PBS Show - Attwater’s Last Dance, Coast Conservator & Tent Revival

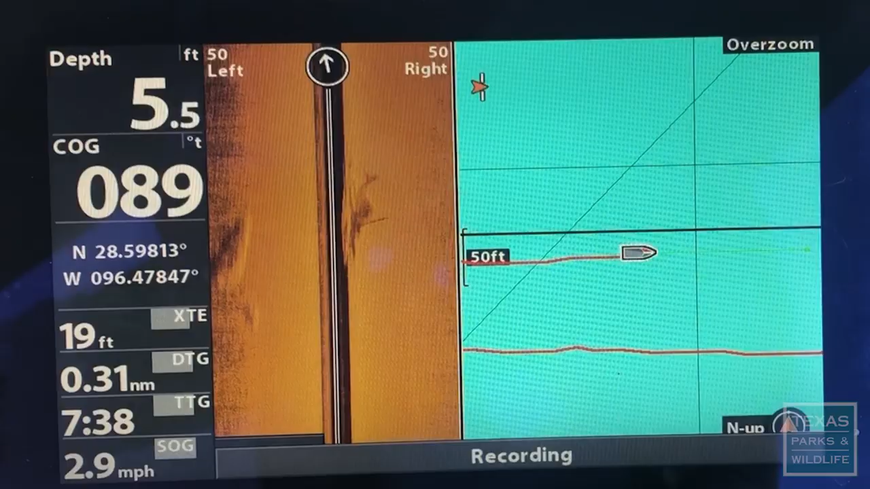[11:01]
On screen: depth 5.5 ft, speed 2.9 mph
so basically it pings out sound into the water and